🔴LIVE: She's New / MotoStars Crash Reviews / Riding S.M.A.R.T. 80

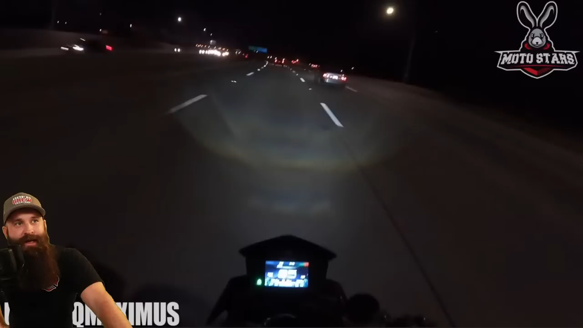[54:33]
Riding through at nighttime, low visibility, multiple different kinds of hazards. The only real ones we have are merging. We got a lot of brake lights up ahead, so careful. Start rolling off the throttle.
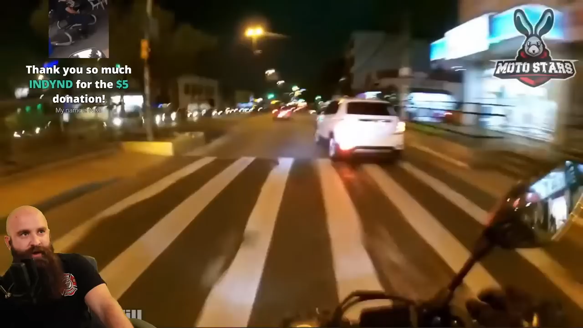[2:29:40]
Watch out for anybody wanting to merge in front of us like this. We're going to apply some brake pressure, but we're going to rev bomb anyways. It's kind of dumb. Indy, hey, thank you.
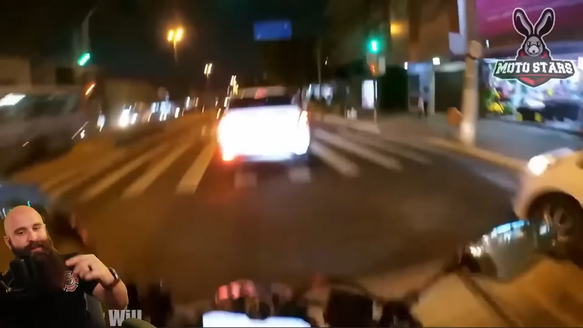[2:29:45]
So we're going to swerve around this and just probably cause some issues like punching a mirror.